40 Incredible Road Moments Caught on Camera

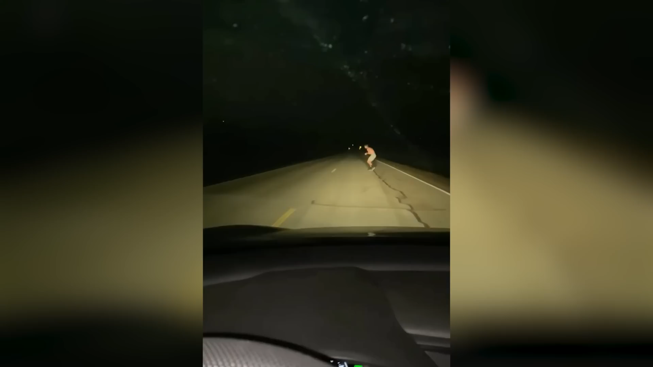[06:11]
So, where's the wild people crossing sign? Ah, nah. Hey, frickin'... What the?